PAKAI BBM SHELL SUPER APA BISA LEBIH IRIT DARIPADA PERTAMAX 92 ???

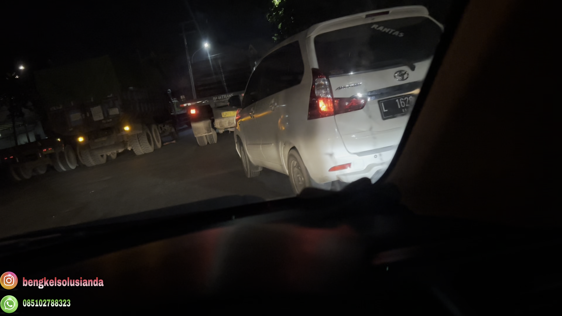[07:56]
Nah, ini ada mobil mogok di tengah jalan ini.
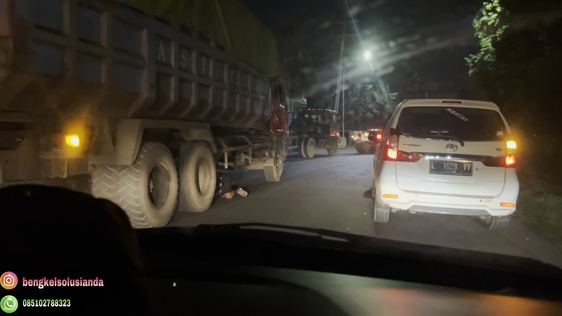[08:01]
Dumpster gini, ada orang di bawah itu lagi perbaikan seperti ini.
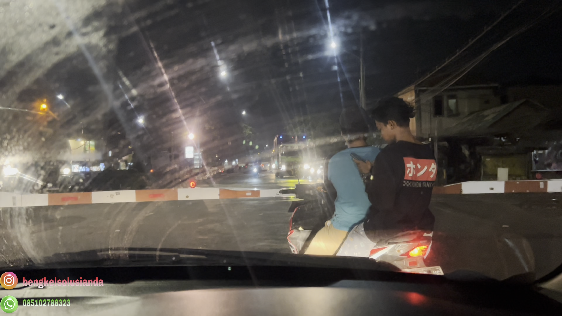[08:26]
Ini kepadatan di daerah Surabaya Utara, tepatnya di daerah pelabuhan,
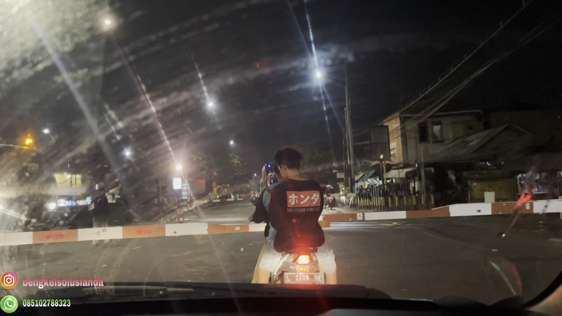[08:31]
di lintasan kereta api Kalimas Surabaya teman-teman ya, dan sampai ke Peraknya. Kalau pelabuhan itu daerah Perak, ini saya mau ke daerah wisata religi Sunan Ampel. Kondisi ada rel kereta api yang ditutup.
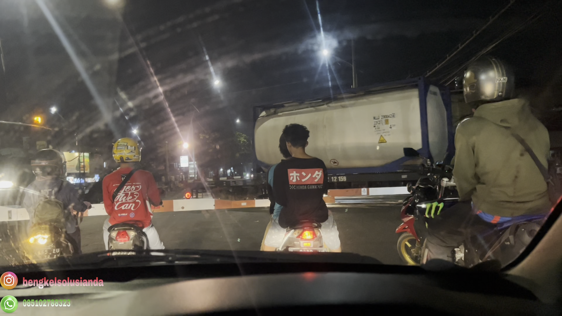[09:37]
Jalannya sempit, ada kereta ya wis mandek jegrek, jadi jalannya mobil-mobil besar pada lalu lintas di daerah pelabuhannya, mobil-mobil putih kemas seperti ini ya. Ini 20,1 turun terus ya. Nah, saya buat fotokan.